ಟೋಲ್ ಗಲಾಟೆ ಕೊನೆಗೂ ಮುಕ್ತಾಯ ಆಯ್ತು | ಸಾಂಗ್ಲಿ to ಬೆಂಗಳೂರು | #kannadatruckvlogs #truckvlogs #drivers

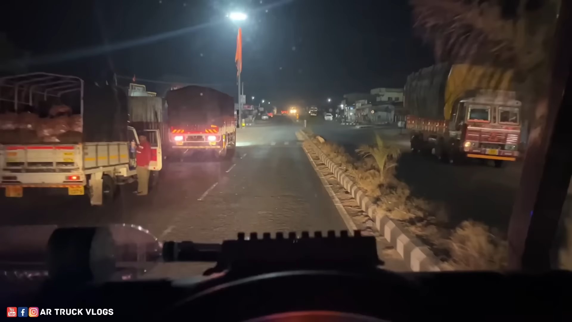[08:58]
ಸಂಕೇಶ್ವರ್ ಹತ್ತತ್ರ ಬಂದ್ವಿ ಕರೆಕ್ಟಾಗೆ, ಇವಾಗ ಇಲ್ಲೇ ಸೈಡ್ಗೆ ಹಾಕಿ ಒಂದು ಟೀಗೆ ಕುಡ್ಕೊಂಡು ಹೋಗೋಣ, ಇಲ್ಲೇ ರೈಟ್ ಸೈಡಲ್ಲಿ ಟೀ ಐತೆ,
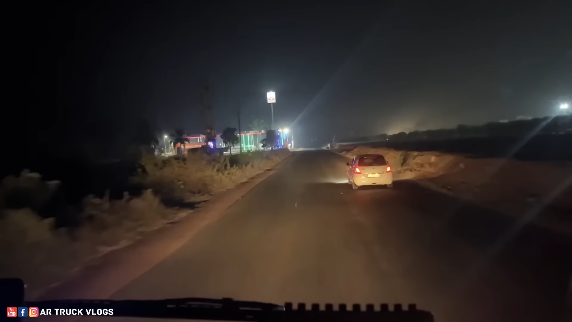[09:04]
ಇಲ್ಲೇ ಬರ್ತಾ ಬರ್ತಾ ಹಂಗೆ ಮುಂದೆ HP ಬಂಕ್ ಐತೆ, ಇಲ್ಲೇ ಡೀಸೆಲ್ ಹಾಕ್ಸ್ಕೊಂಡು ಹೋಗ್ಬಿಡೋಣ, 2 ಪಾಯಿಂಟ್ ಉಳ್ದಾ ಇದ್ದೀನಿ ಅಷ್ಟೇ, ಫುಲ್ ಡ್ರೈ ಆಗಿ ಬಂದೈತೆ, ಇಲ್ಲಿ ಹಾಕ್ಸ್ಕೊಂಡು ಹೋಗ್ಬಿಟ್ರೆ ಟೆನ್ಷನ್ ಇರೋಲ್ಲ।
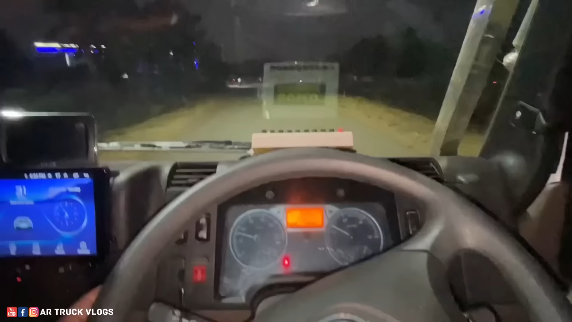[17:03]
ಫೈನಲಿ ಚಿತ್ರದುರ್ಗ ರೀಚ್ ಆಗಿದ್ದಾಯ್ತು. ಗಾಡಿ ಇಲ್ಲೇ ಸೈಡ್ಗೆ ಹಾಕೋಣ, ಸೈಡ್ಗೆ ಹಾಕ್ಬಿಟ್ಟು ಒಂದು 2 hours ಮನೆ ಕಡೆಗೆ ಹೋಗ್ಬಿಡೋಣ. ಇಲ್ಲೇನು ಬೇಡ, ಅದು ಆ ಬಂಕ್ ಹತ್ರ ನಿಲ್ಸಂಬರಿ ಯೂಟರ್ನ್ ಮಾಡಿಬಿಟ್ಟು, ಯಾಕೆ ಅಲ್ಲಿ ಜಾಗ ಇಲ್ಲ ನಿಲ್ಸೋಕ್ಕೆ.
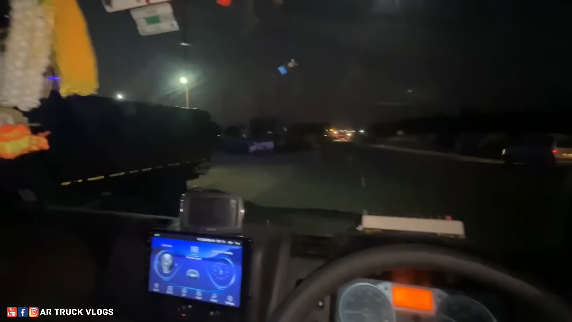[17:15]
ಆ ಕಡೆ ಬಂಕ್ ಹೋಗಿ ಯೂಟರ್ನ್ ಮಾಡಿ ನಿಲ್ಸು, ಹಿಂಗೆ ಹೋಗಿ ಹಿಂಗೆ ಹೋಗ್ಬಿಡ್ಬೋದು, ಅಲ್ಲೇ ನಿಲ್ಸೋಣ. ಫೈನಲ್ ಆಗಿ ಪೆಟ್ರೋಲ್ ಬಂಕ್ ಹತ್ರ ತಂದು ಗಾಡಿನ ಪಾರ್ಕ್ ಮಾಡಿದ್ದಾಯ್ತು.